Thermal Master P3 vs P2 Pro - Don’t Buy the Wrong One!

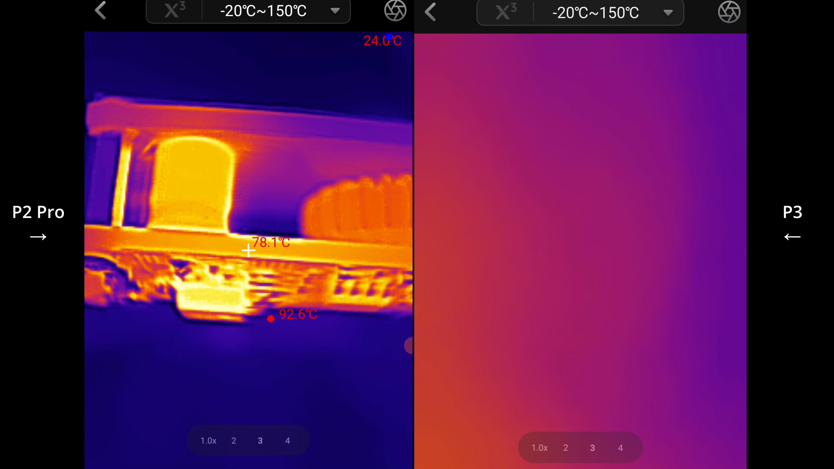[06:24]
On screen: spot 78.1°C, max 92.6°C
Okay.
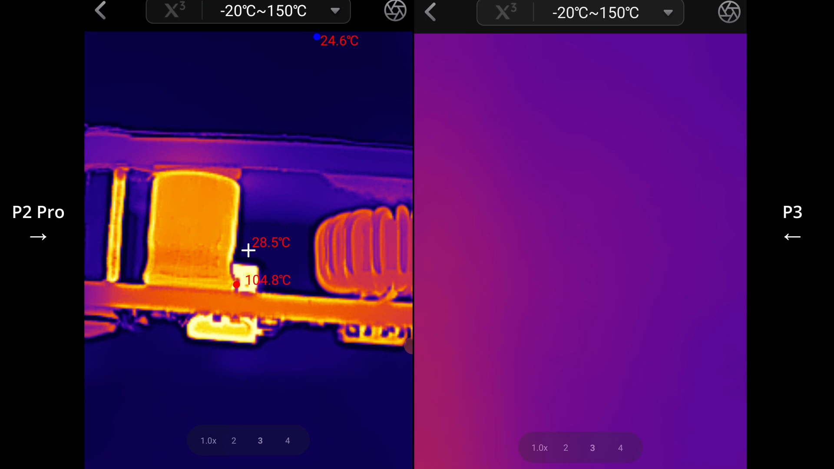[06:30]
On screen: spot 28.5°C, max 104.8°C
Still pretty close, but if you really need to look at tiny components, it might pay off having the extra
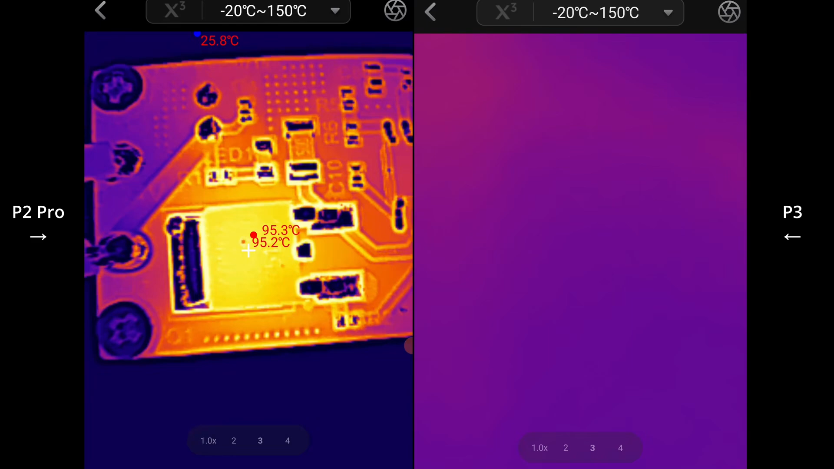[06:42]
On screen: spot 95.2°C, max 95.3°C
optical zoom and clarity that you get with the P3. See, look at that. You can read everything on there.
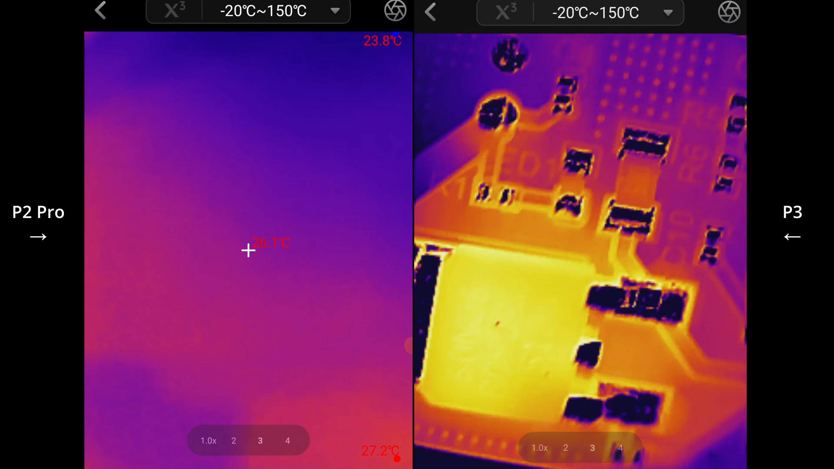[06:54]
Zero numbers.
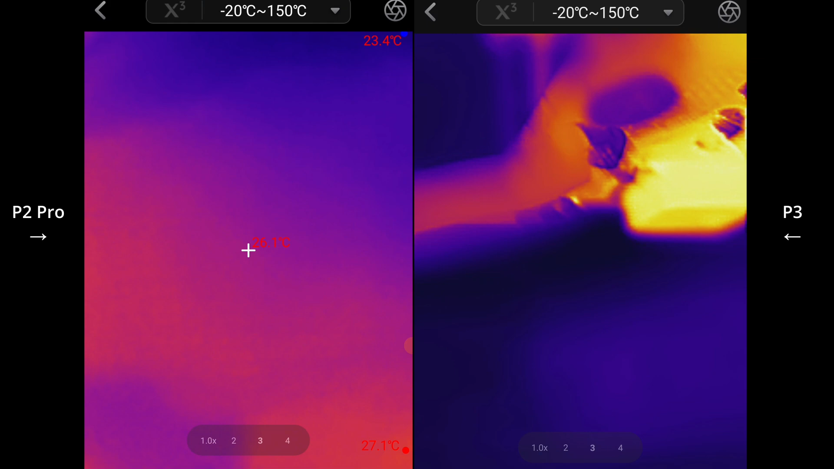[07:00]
Turn this off and I've got a flashlight here that I will turn on and let it kind of warm up a bit first.
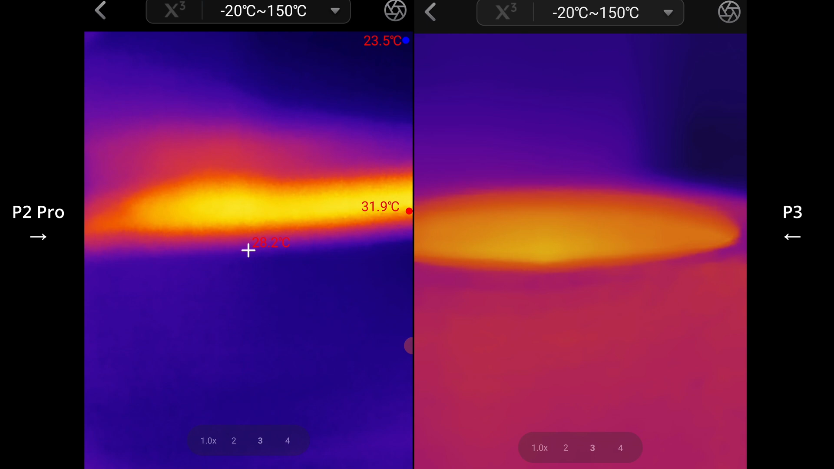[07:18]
So this is my convoy flashlight.
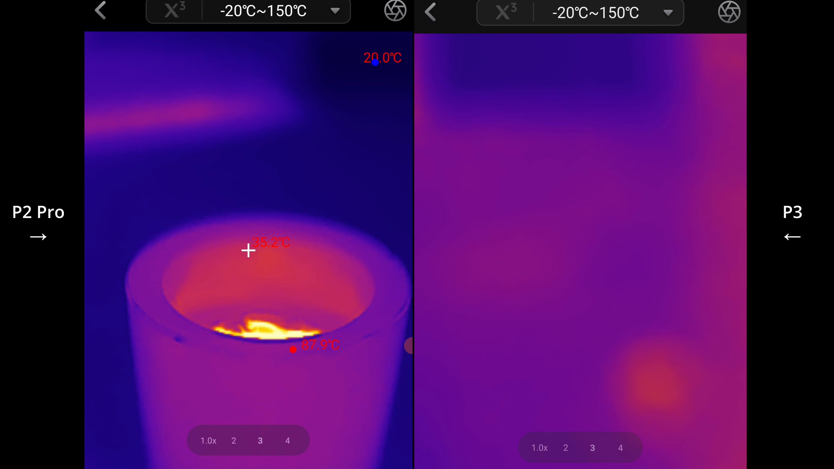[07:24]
Oh, that's pretty hot in there. What I'll do is just lower the brightness of the light so that it has like,
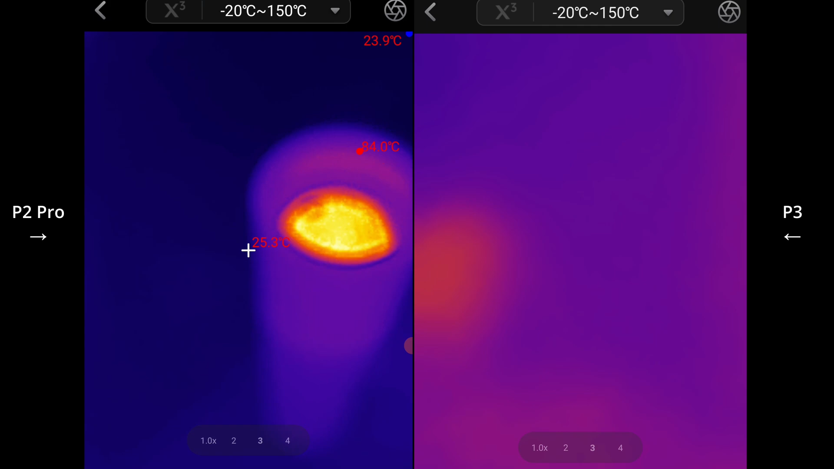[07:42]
On screen: spot 25.3°C
kind of look in there, okay, there we go.
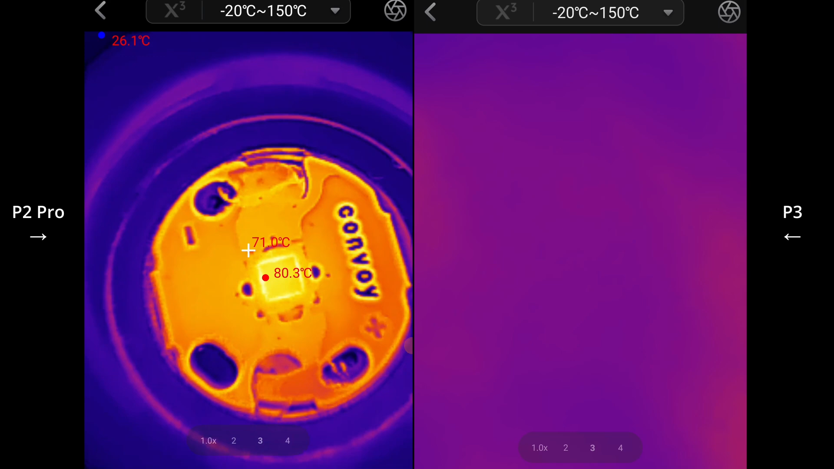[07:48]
On screen: spot 71.0°C, max 80.3°C, min 26.1°C
So that's, you know, if I try to go further, it's not, it gets blurry with the P2 Pro.
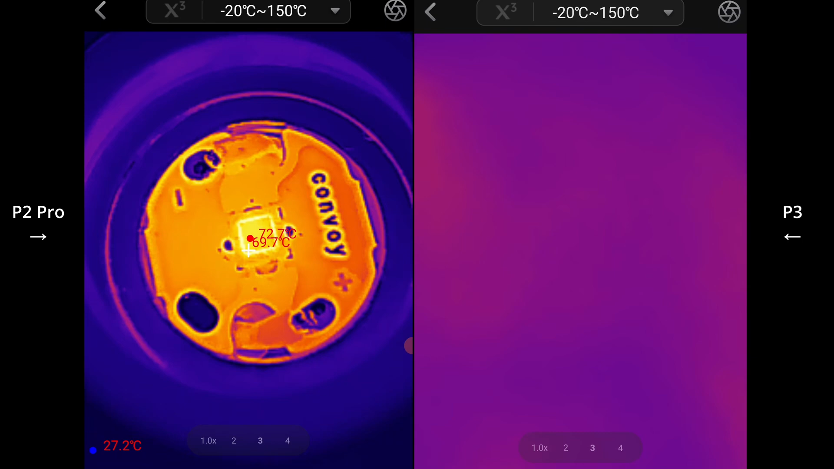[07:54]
So you're kind of about three or so centimeters away
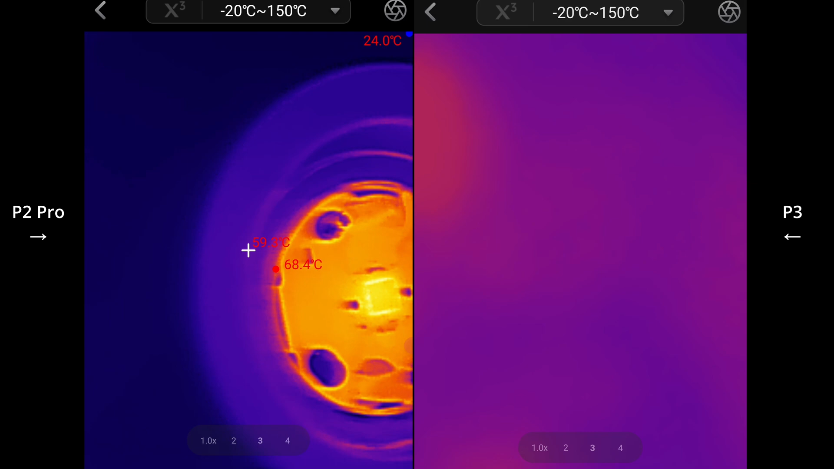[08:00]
from the LED. And this is the P3 now. Let's bring that closer.
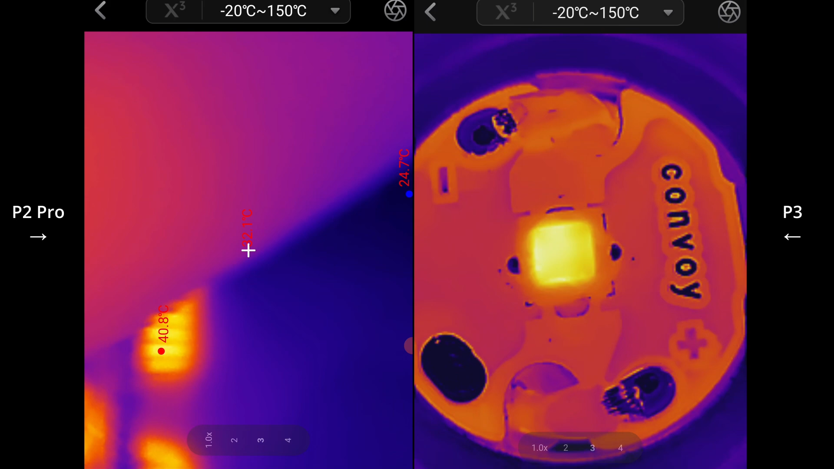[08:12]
Yeah, you really get, in my opinion, like way more detail. You can get right up in there. So that's the P2 Pro.
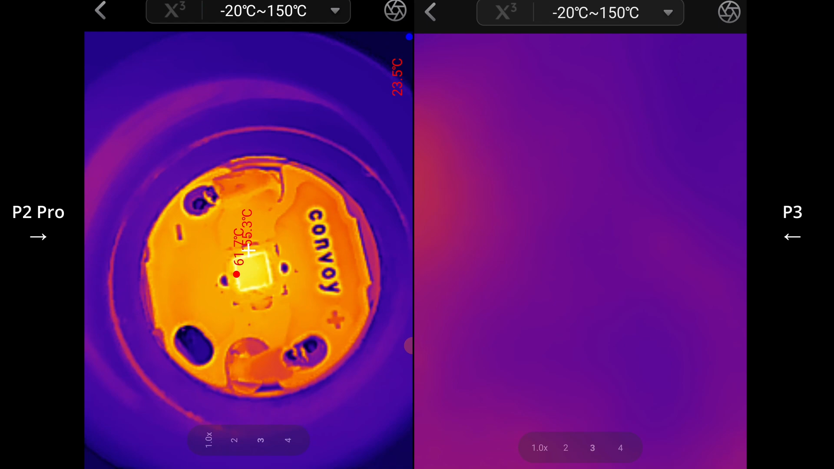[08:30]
And the P3. So I don't know if you need to be spotting and paying attention to those bond wires on the LEDs or just even certain, certain segments of the die surface, you can even tell that parts of the die surface is hotter than other parts with the P3.
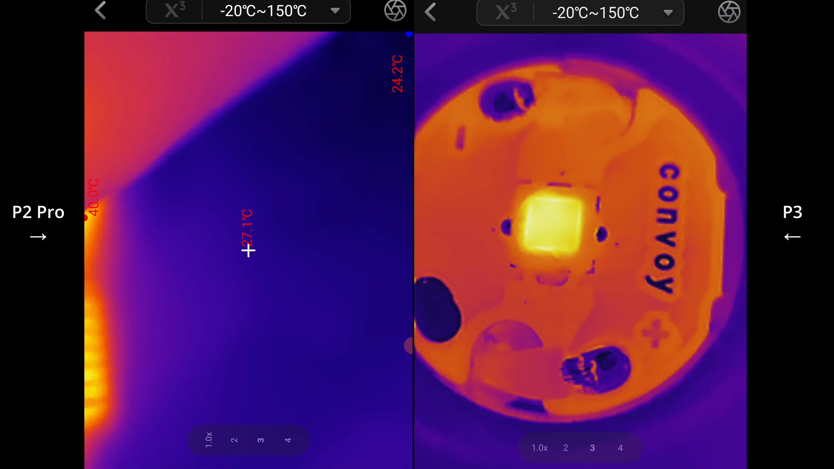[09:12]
On screen: spot 27.1°C, min 24.2°C
Whereas it's not as easy to see there with the P2 Pro. But I'm going to flip this over.
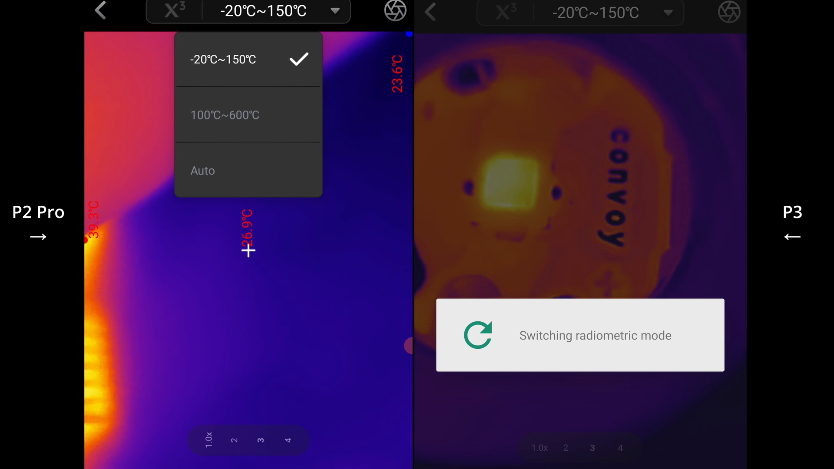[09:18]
Let's flip them both over to the 100 degrees Celsius to the 600 degrees Celsius mode.
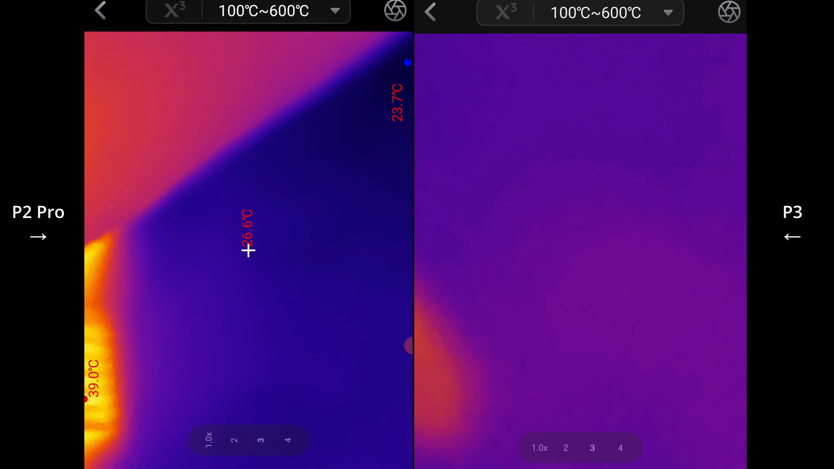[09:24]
On screen: max 39.0°C, min 23.7°C
And I'll just have a look to see how this, how it visualizes everything.
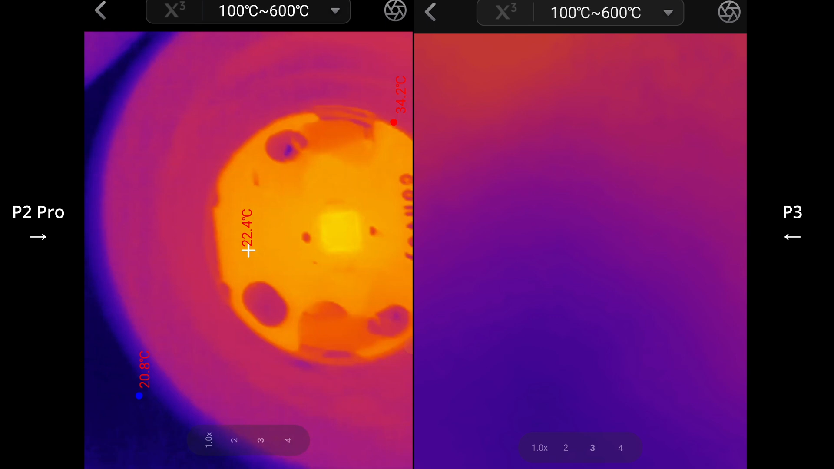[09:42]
On screen: spot 22.4°C, max 34.2°C, min 20.8°C
I don't want to hold it too close.
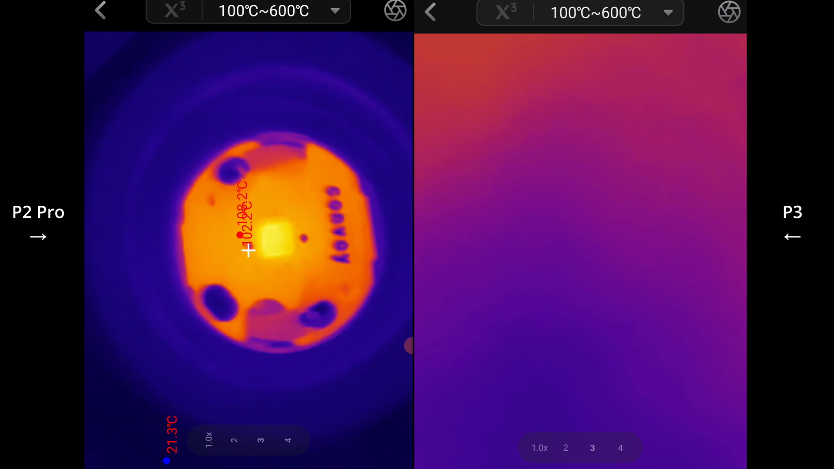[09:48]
I've got the light on in a pretty high, high mode at the moment. So